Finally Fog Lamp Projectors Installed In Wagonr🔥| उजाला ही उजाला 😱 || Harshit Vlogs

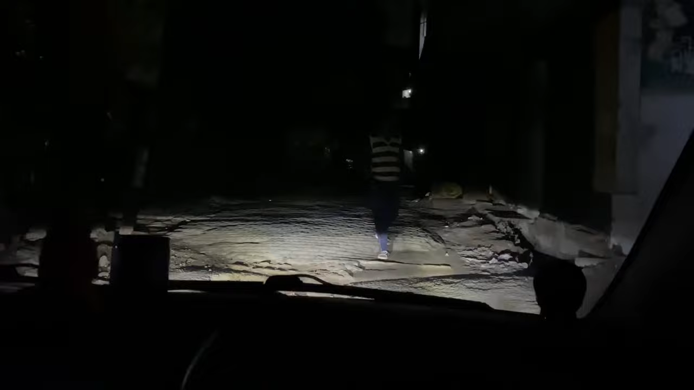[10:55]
नीचे अपने फोग लैम नीचे रखवाया मैने उपर नी रखवाया उपर नी रखवाय यह दो लोगों के भी दिक्कत होती है चलाने में है